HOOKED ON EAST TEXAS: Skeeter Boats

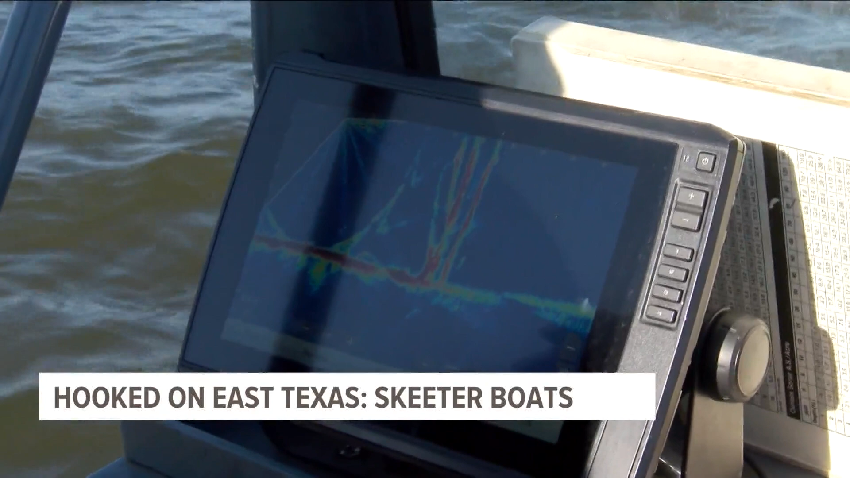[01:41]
How about sonar technology better than any World War II battleship ever had? So true, so true. And the joke is, when you have one of these top-level fish finders, you have no excuse not to catch fish.